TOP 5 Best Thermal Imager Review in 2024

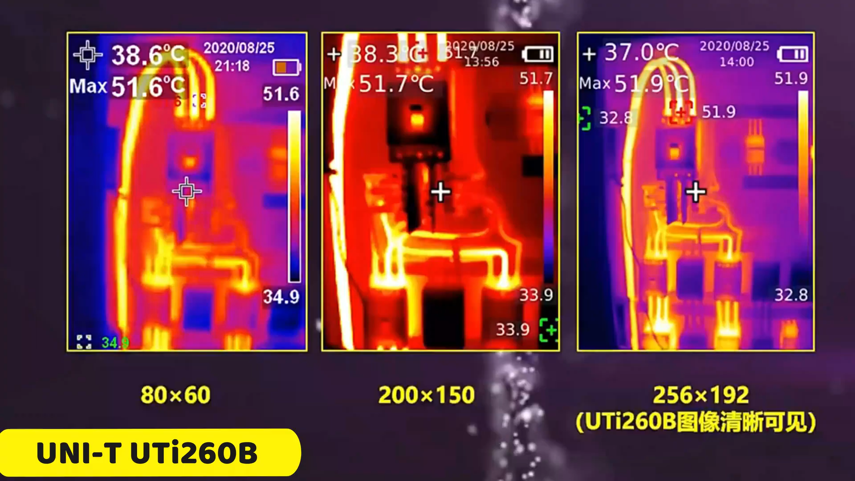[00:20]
Unity UTI 260B Thermal Imager The Unity UTI 260B
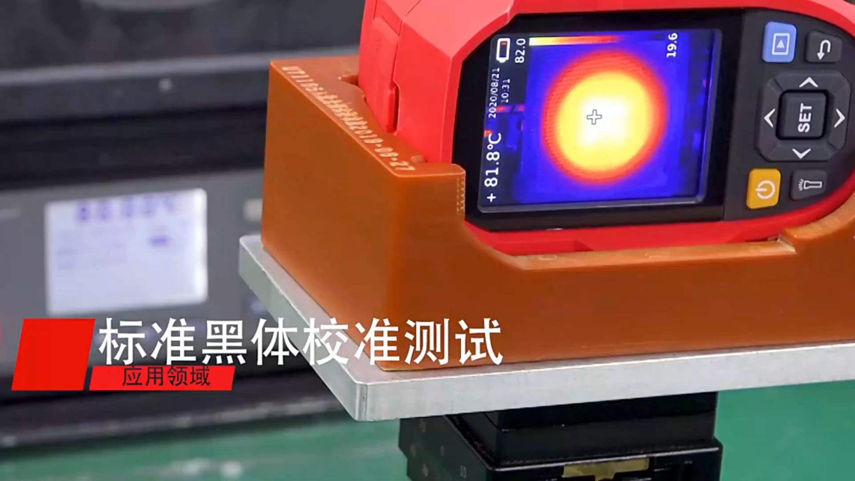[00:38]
On screen: spot 81.8°C
The device has an impressive test temperature range of minus 20 degrees centigrade to 550 degrees centigrade,
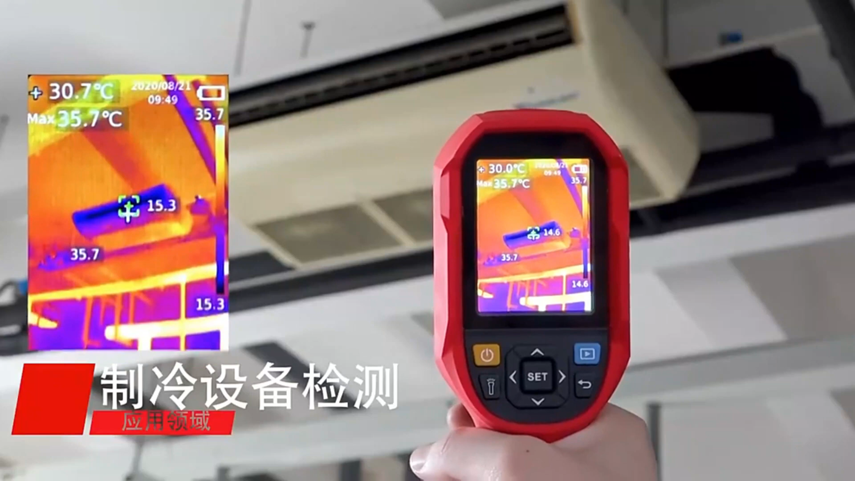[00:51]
On screen: max 35.7°C
It offers crystal-clear visuals with a visible light resolution of 640x480 pixels,
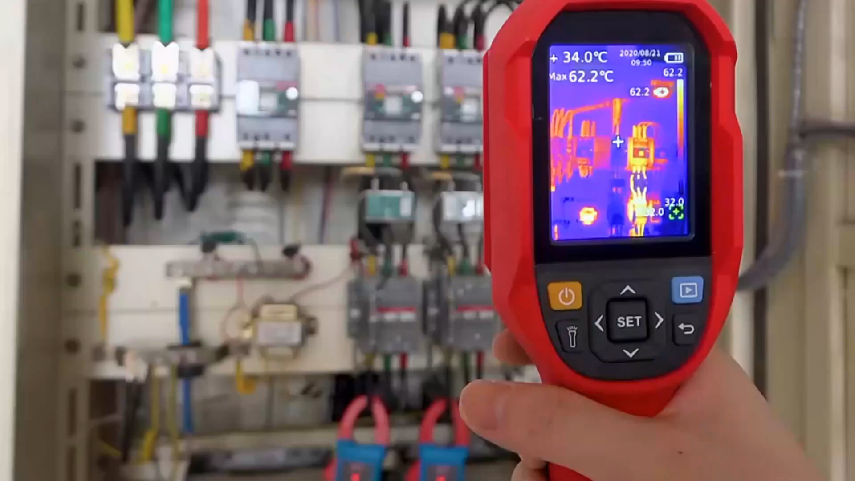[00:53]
On screen: spot 34.0°C, max 62.2°C
ensuring accurate analysis and reporting.
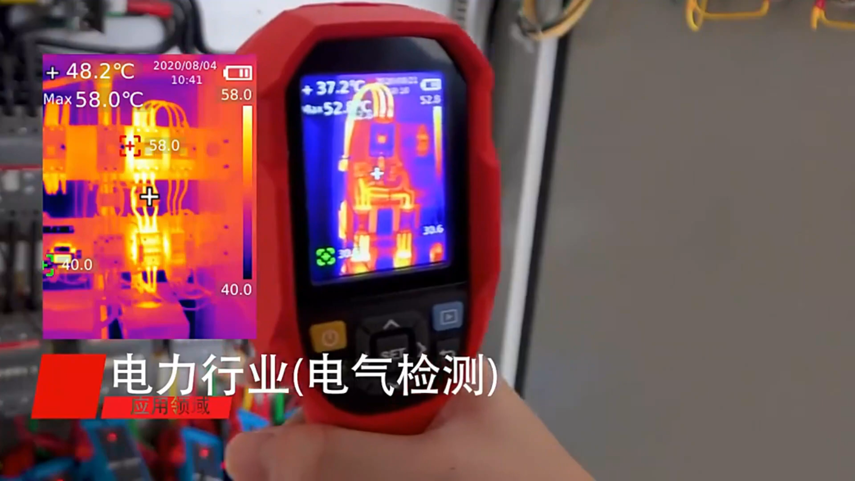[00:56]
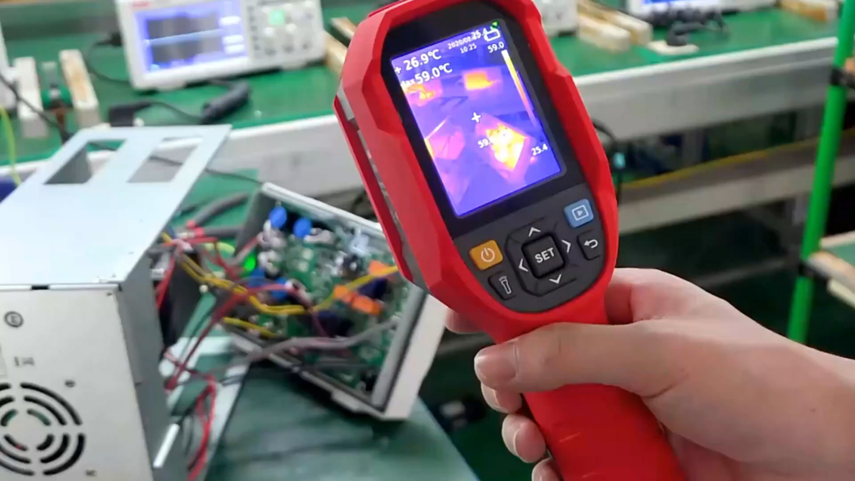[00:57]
On screen: spot 26.9°C, max 59.0°C
The UTI 260B is powered by a
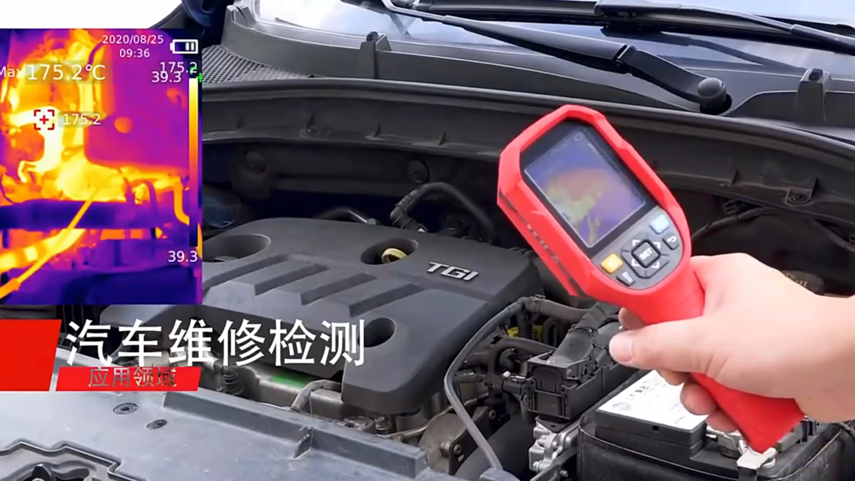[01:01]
On screen: max 175.2°C
3.6V5000-mah lithium-ion battery, offering a usage time of 6 hours on a single charge.
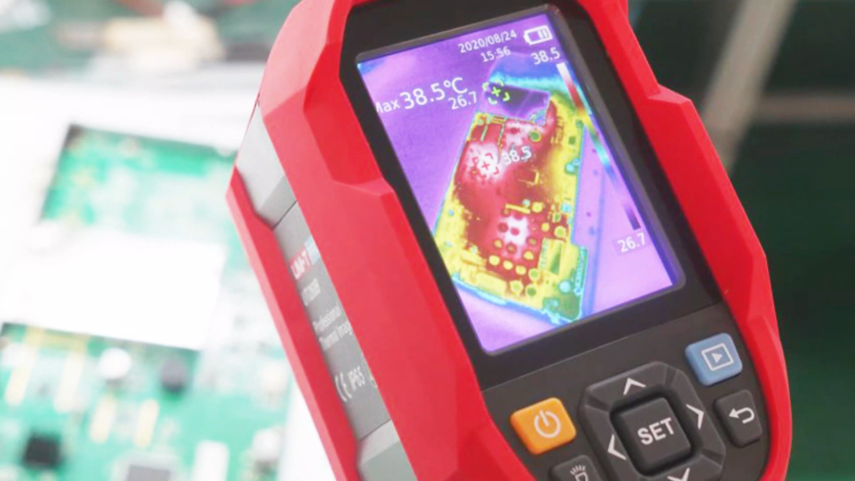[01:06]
On screen: max 38.5°C
It also features real-time image transmission and PC software real-time projection,
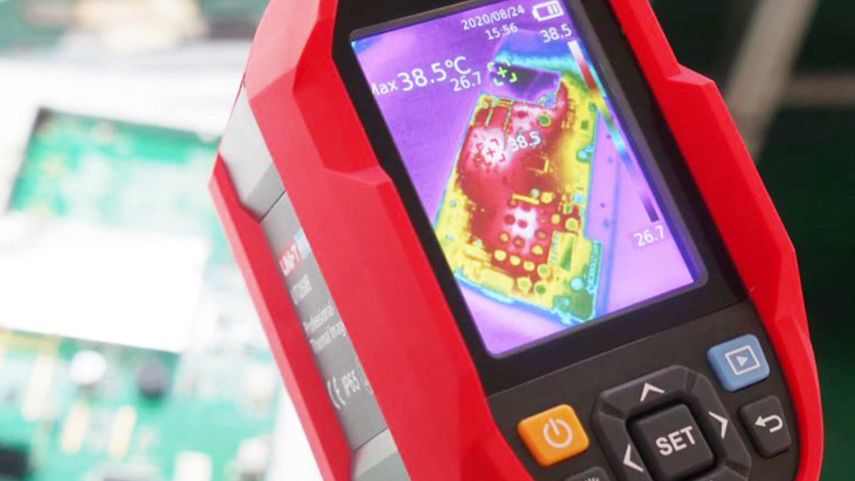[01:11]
On screen: max 38.5°C
allowing for in-depth analysis and reporting. The device's compact and portable design, measuring 236x75.5x86mm
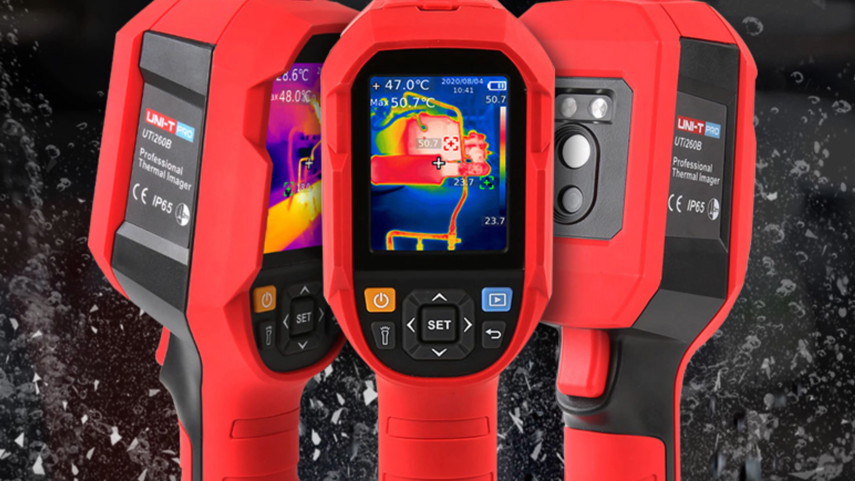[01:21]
ensures a comfortable grip for extended use. It carries a C certification, ensuring its reliability. The UTI 260B has a 32GB
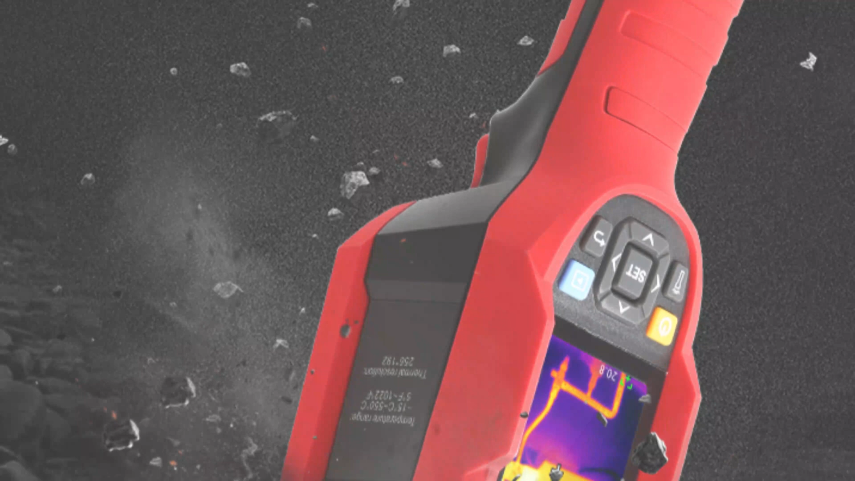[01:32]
TF card for storage and a Type-C USB port for data transfer. Its charging voltage current is 5V2A, allowing for quick and reliable charging.
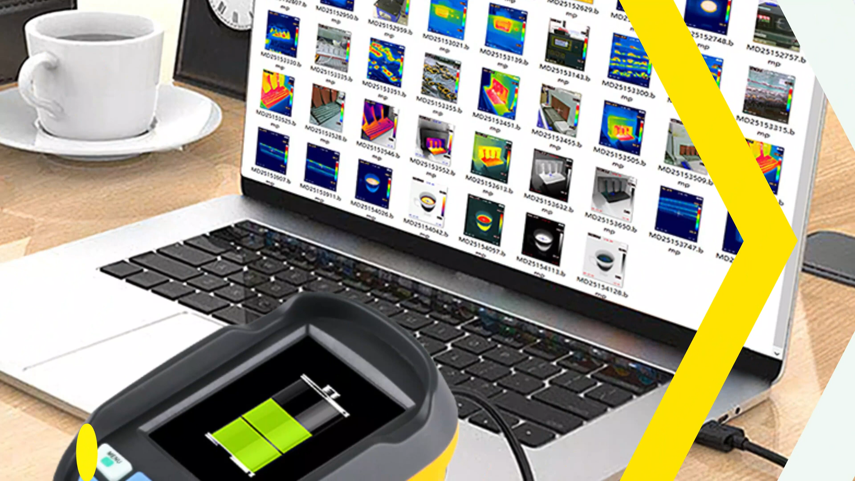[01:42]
Number 4. ABF Thermal Imager The ABF Thermal Imager, specifically the RX350 model, is a revolutionary thermal imaging solution for professionals and individuals. It features a 2.8 full-angle TFT display screen for clear, precise images,
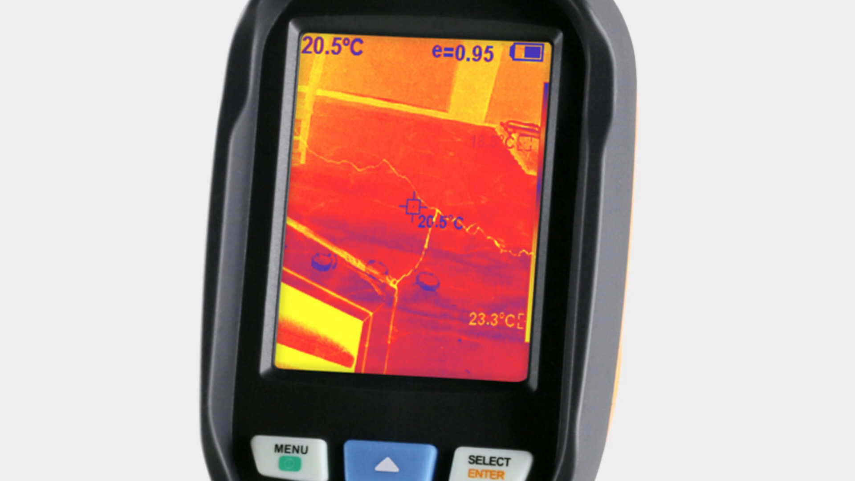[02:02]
On screen: spot 20.5°C
and impressive infrared resolution of 160x120 IR pixels. The RX350 offers a temperature measurement range of minus 20 degrees centigrade to 400 degrees centigrade, making it suitable for various environments and purposes.